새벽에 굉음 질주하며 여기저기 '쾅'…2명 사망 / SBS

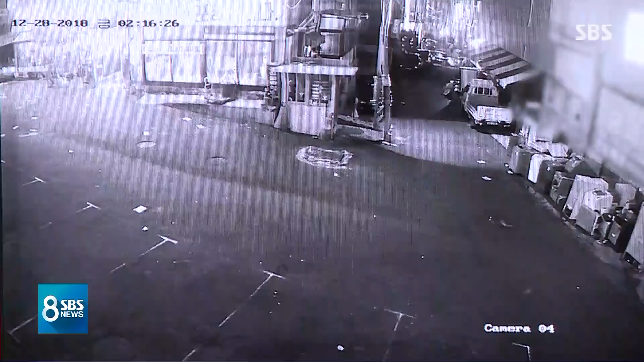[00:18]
오늘 새벽 2시 20분쯤 경기도 구리시의 한 도로.
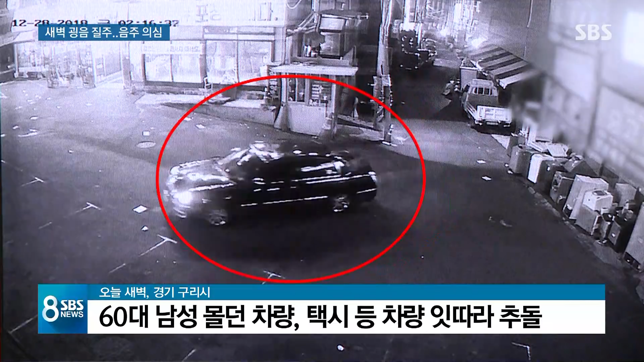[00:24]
검은색 차량이 골목길을 빠르게 질주합니다. 대로변으로 방향을 틀더니 한계차로를 절반가량 막고 섭니다.